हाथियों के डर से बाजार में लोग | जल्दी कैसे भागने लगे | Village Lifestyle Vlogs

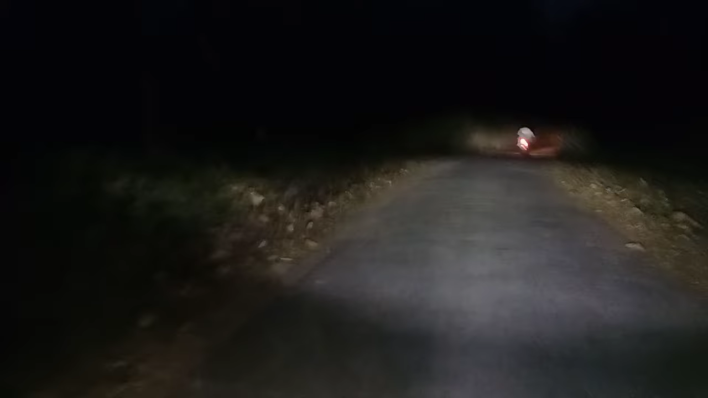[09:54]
घाना जंगल आ गये हैं दोस्तों काफी एकदम डर लगता है एकदम इधरी आसपास में है